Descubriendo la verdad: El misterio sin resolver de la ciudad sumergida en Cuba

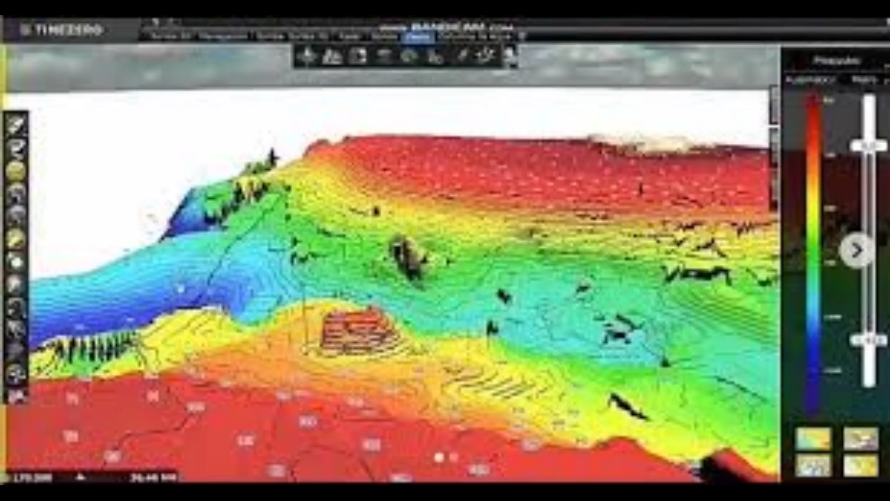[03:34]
Las imágenes de sonar de barrido lateral muestran una zona donde hubo deslizamientos de terreno por las laderas más escarpadas y donde estos procesos siguen activos. ¿Hasta qué punto esos deslizamientos hayan podido formar estructuras alargadas?